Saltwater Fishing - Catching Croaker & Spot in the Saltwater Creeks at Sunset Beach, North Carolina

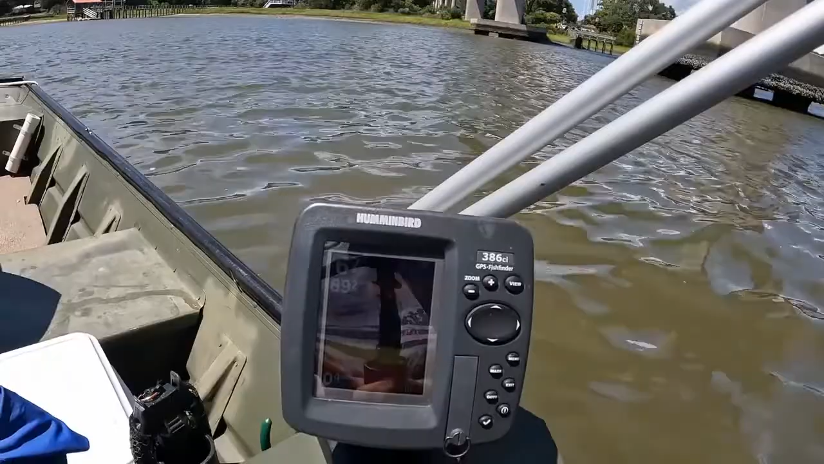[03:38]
89 degrees and we're in about almost seven foot of water